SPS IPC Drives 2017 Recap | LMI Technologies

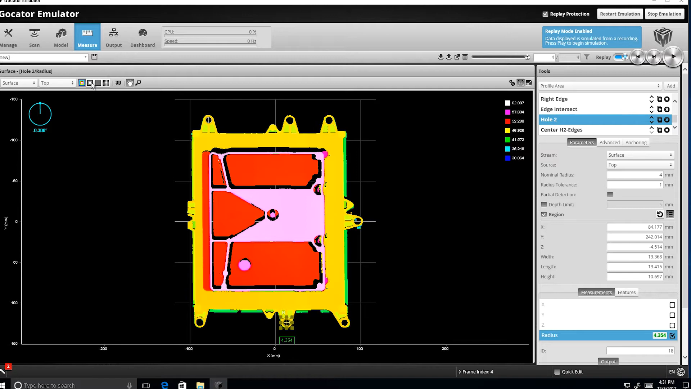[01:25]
And then finally we've got a volume checker system, which is an excellent example of how to develop a custom measurement tool using Locator GDK.